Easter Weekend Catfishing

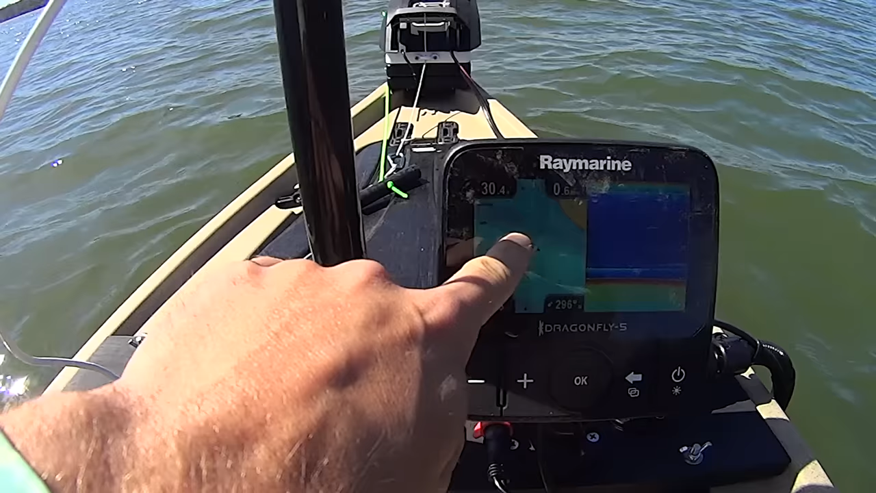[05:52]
brake line on this main channel edge you can tell it's a brake line because right here this is all consistent consistent depth and then all of a sudden you see all these lines real close together that means there's a significant change and it goes up here real shallow and i'm just following along right there on that brake line that's where those fish are going to be they use those brake lines to cruise up and down structures like that so i can see i'm going 0.6 miles per hour right now that's kind of the speed i've been going 0.5 0.7 in there and i'm just cruising that ledge all the way down through here